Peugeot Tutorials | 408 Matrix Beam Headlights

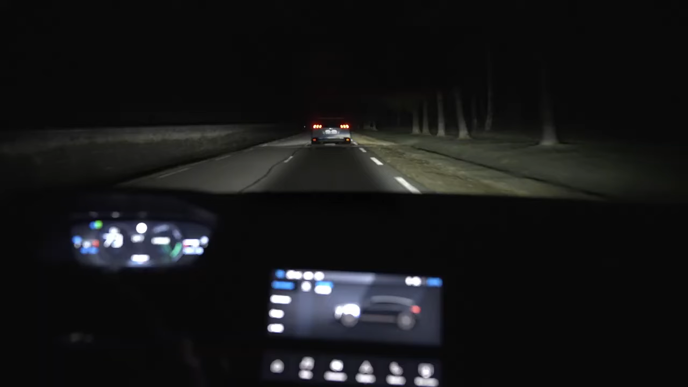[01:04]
In the same way, when an oncoming vehicle approaches, the segments of light pointing towards the oncoming vehicle are switched off, creating a tunnel whilst the car's paths cross.